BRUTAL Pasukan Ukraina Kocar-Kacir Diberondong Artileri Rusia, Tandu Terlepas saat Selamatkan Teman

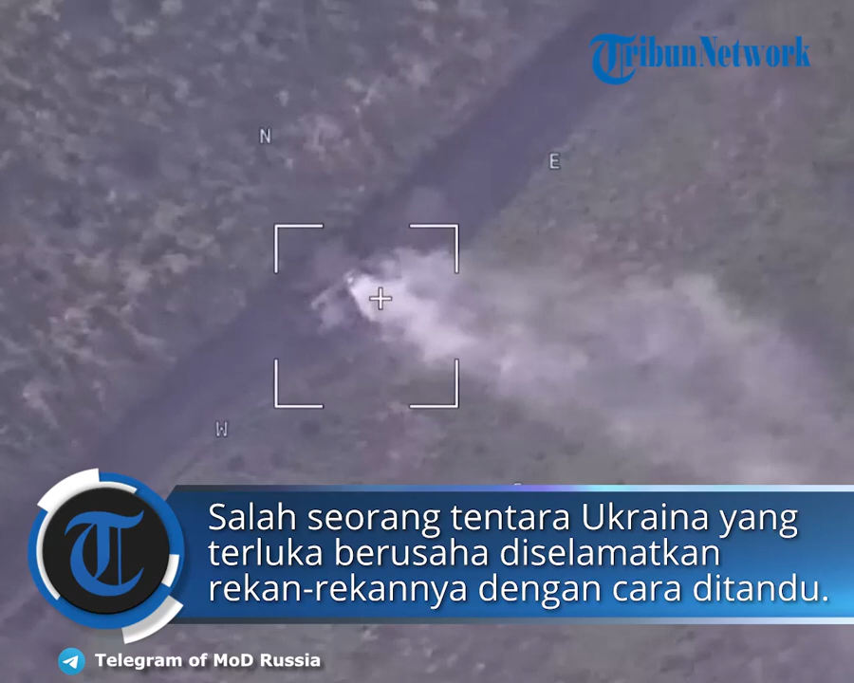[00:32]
Serangan pasukan Rusia dilakukan oleh unit artileri pasukan terjun Payung Usuri.
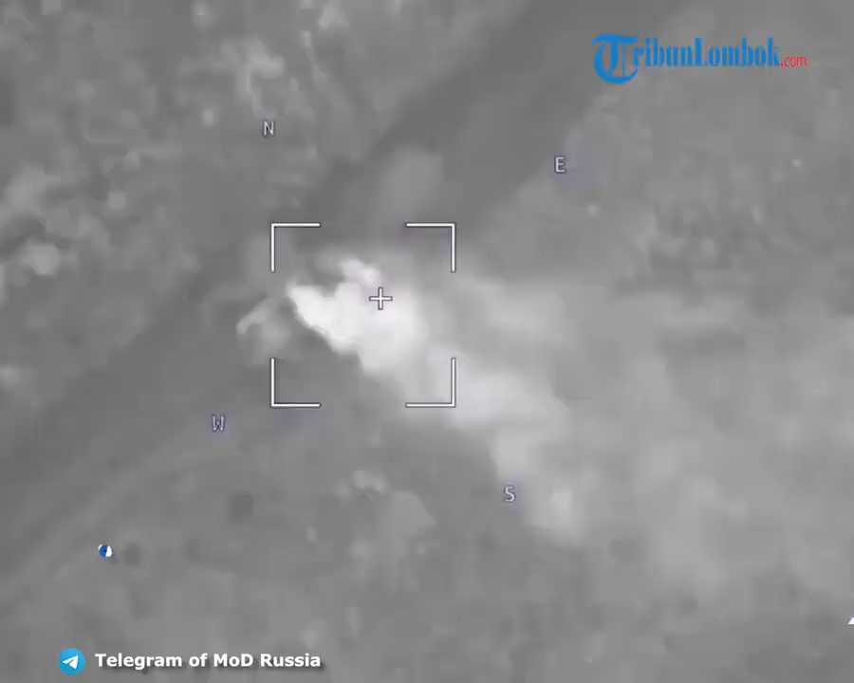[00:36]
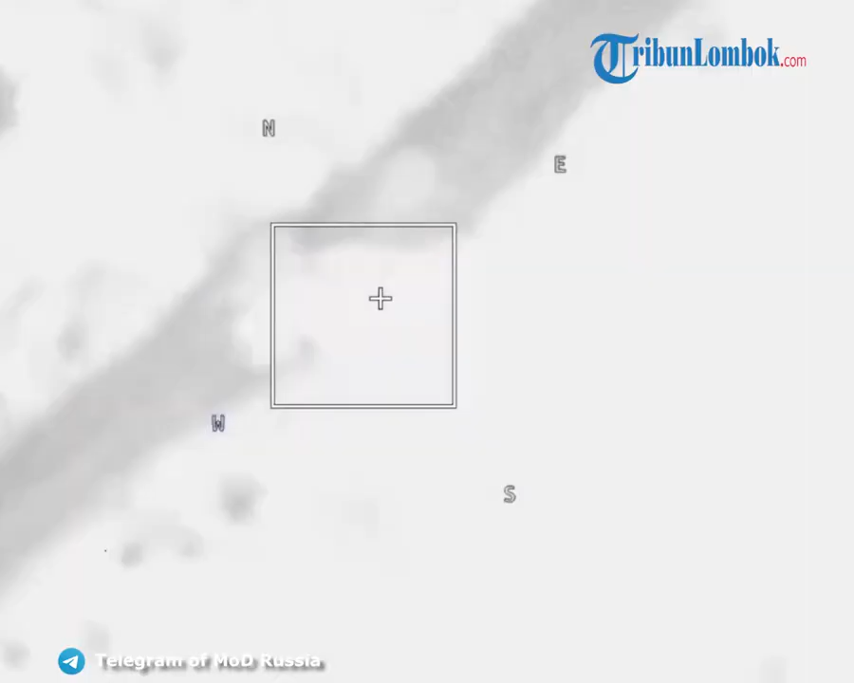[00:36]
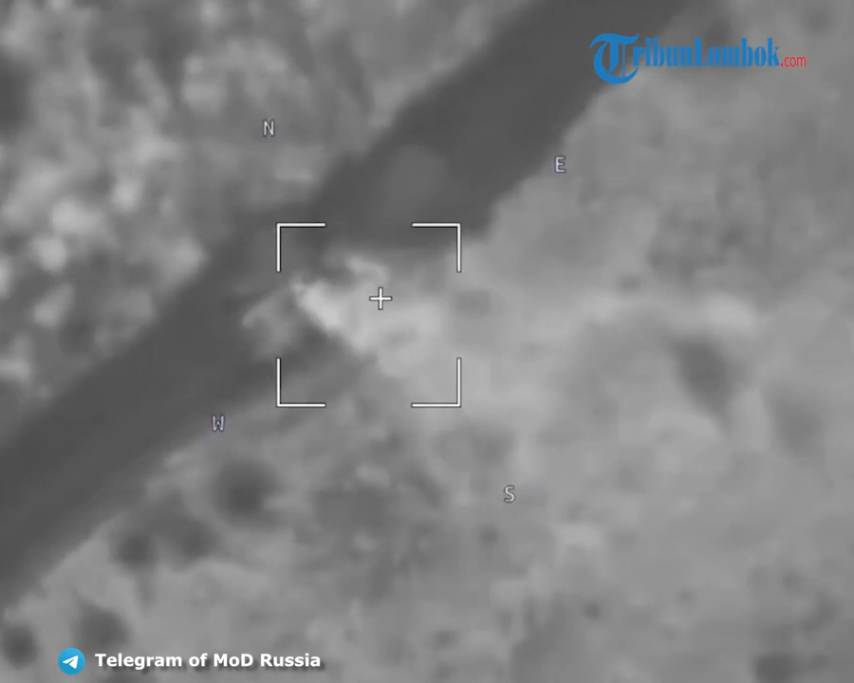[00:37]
Mereka menyerang, menghancurkan tentara dan perangkat keras angkatan bersenjata Ukraina. Setelah menerima data dari pengintaian,
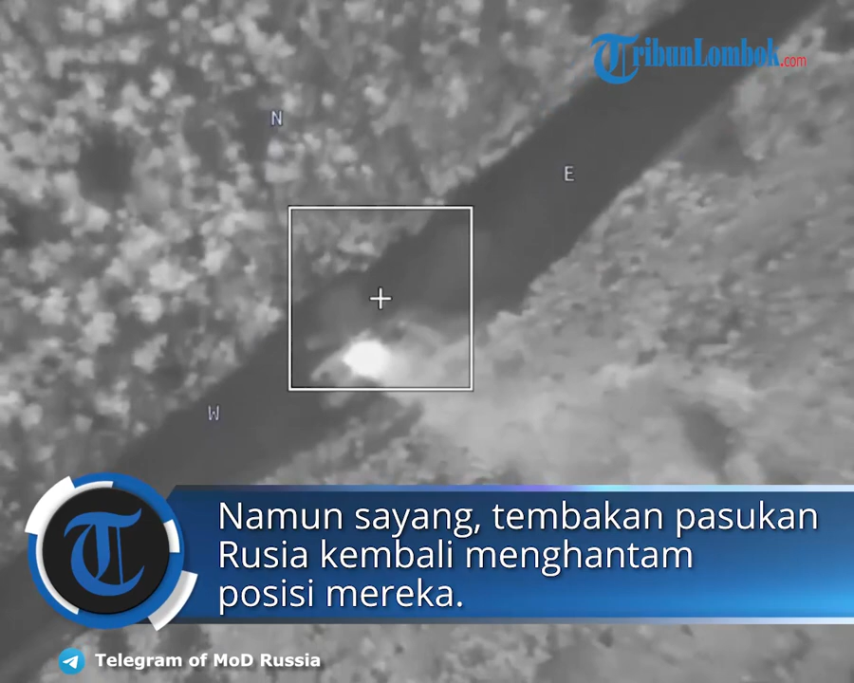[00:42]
kru senjata Self-Profit Nona S berbasis ke posisi dan menembak.
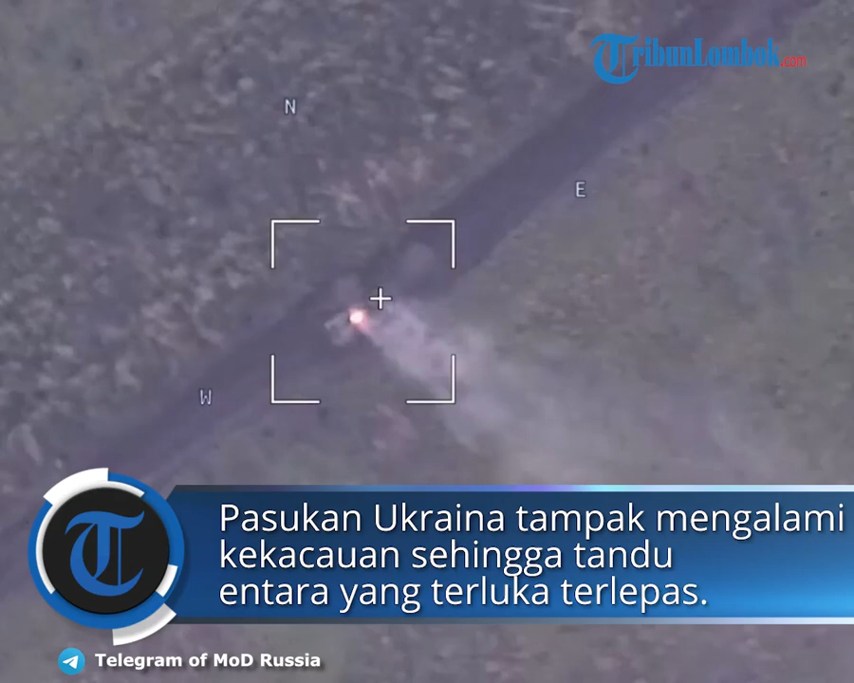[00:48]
Tembakan pasukan ini berhasil memukul mundur pasukan Ukraina dan membuat kebakaran hebat di benteng pertahanan musuh.